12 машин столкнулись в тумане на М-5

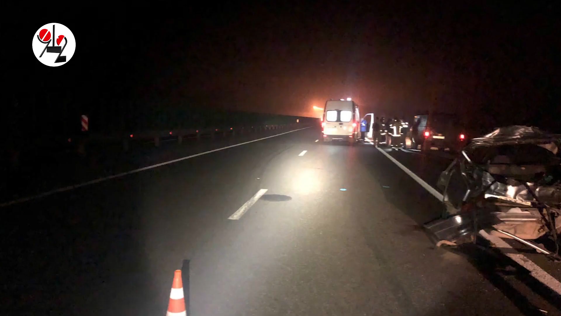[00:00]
В ночь на четверг на автодороге Челябинск-Екатеринбург произошла массовая авария с участием более десятка автомобилей.
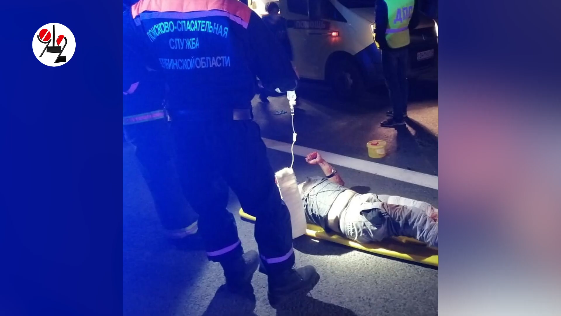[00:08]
По меньшей мере три человека получили тяжелые травмы.
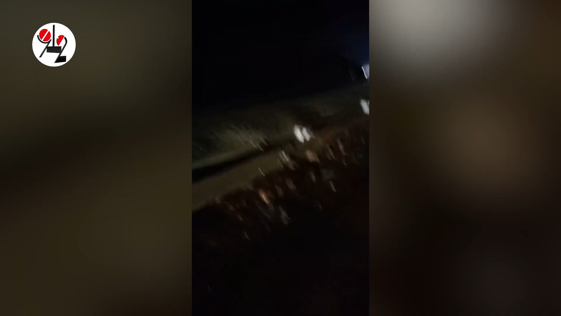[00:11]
Вон машина убитая, вот машина убитая. Здесь две машины под фуру влетели. Там вон дискорая моргает дальше туда.
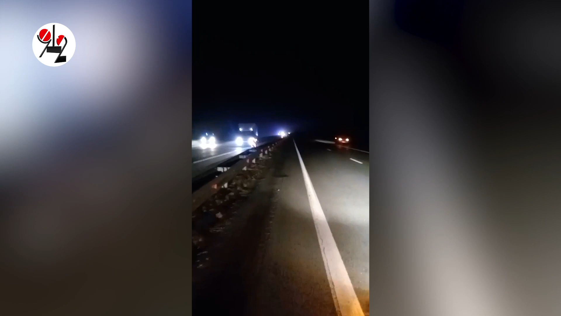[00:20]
Там трупы говорят, там вообще месиво. Массовое ДТП на Еборгской трассе,
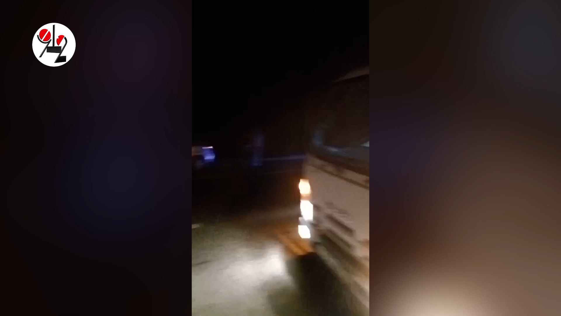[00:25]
не доезжая большого тоскина в сторону Екатеринбурга из Челябинска.
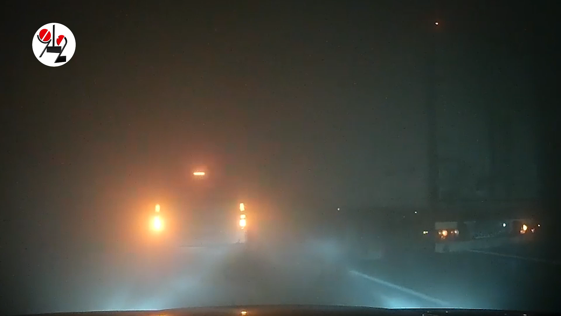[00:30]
Столкновения, точнее череда столкновений автомобилей произошли в условиях густого тумана и дыма горящих торфянников. В половине первого часа ночи 14 октября на 54-м километре автодороги подход к Екатеринбургу от трассы М5 Урал. Как сообщили в управлении ГИБДД по Челябинской области,